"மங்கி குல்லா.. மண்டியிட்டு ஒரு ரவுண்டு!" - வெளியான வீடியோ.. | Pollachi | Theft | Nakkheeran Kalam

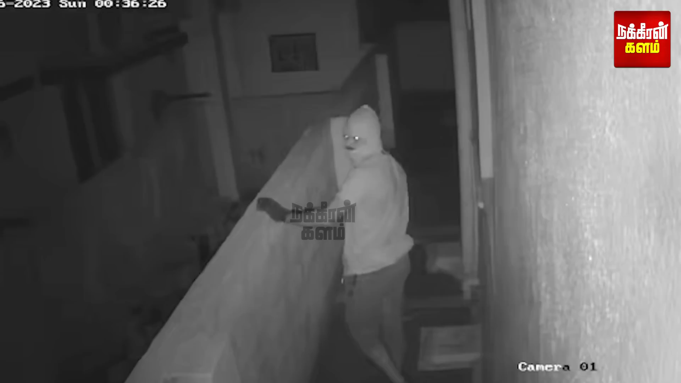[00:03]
மங்கி குள்ளா 3x4 شாட்ஸ் மண்டியிட்டு ஒரு ராுண்ட் வெலையான CCTV காட்சிகள் உரைய வேக்கும் பொள்ளாச்சி திருடன்